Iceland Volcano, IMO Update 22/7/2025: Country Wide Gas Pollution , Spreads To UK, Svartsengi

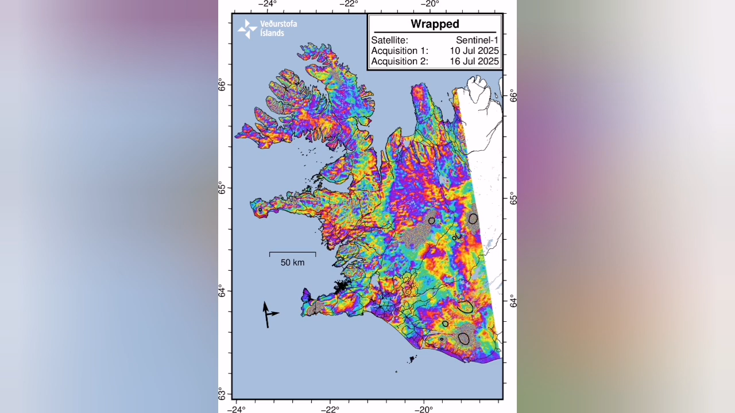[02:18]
Of course, the GPS data in the form of this interferograms shows some stress buildup.